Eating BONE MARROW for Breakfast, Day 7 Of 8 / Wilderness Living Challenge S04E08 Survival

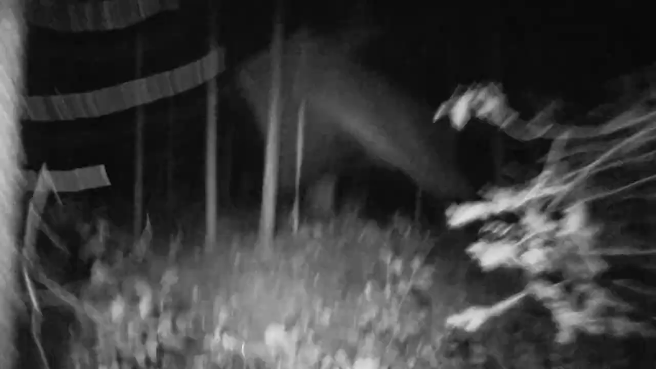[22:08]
There we go. Oh. Ah. It's dry under here.
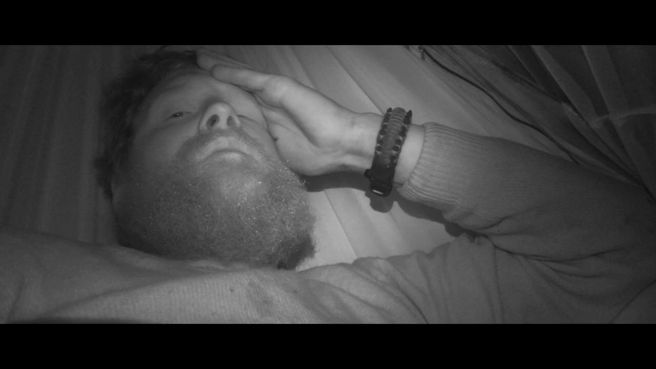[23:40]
Oh it's raining so hard. It's so loud.
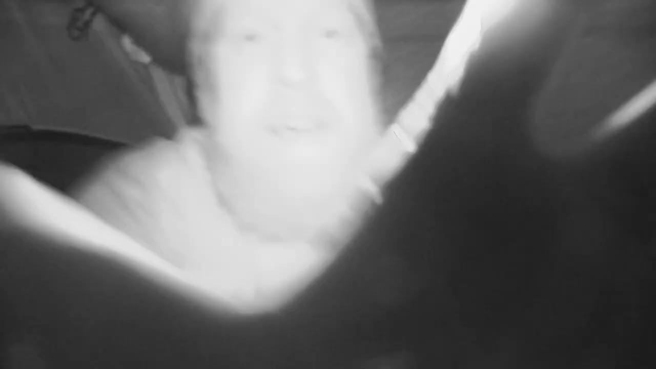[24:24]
That stinks. That was apparently a bad choice in trees.
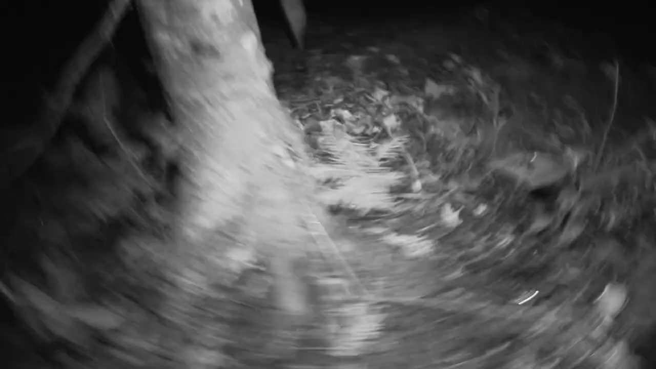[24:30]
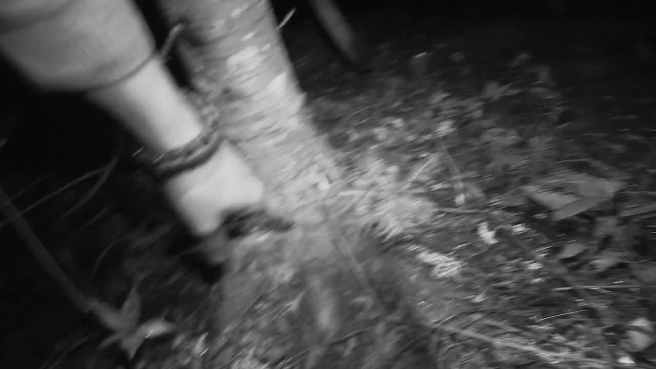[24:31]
Started to rip up from the ground and stuff.
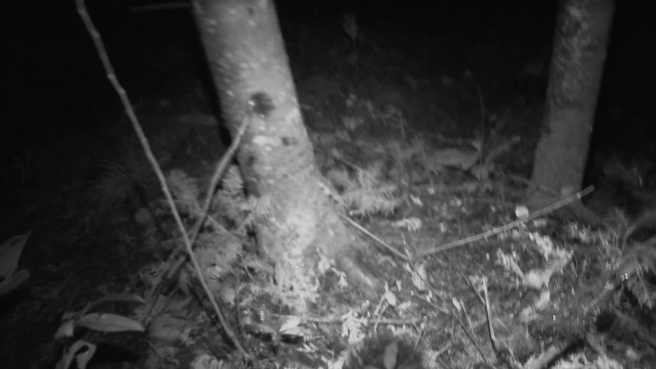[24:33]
So. I had to put. A come along strap on it.
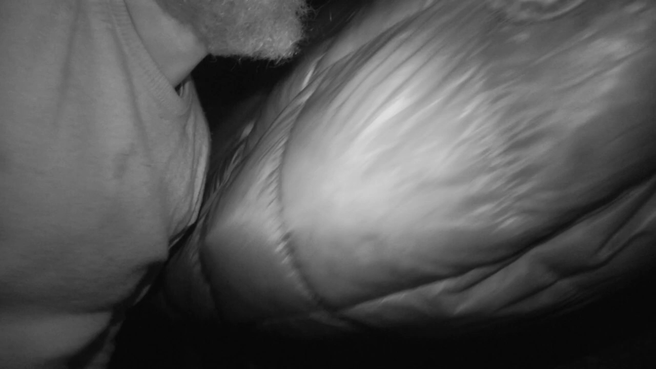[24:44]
I was all dry and all cozy and ready to get in. And I jumped in my hammock and the tree was like. And the whole hammock hit the ground. I think I fixed it.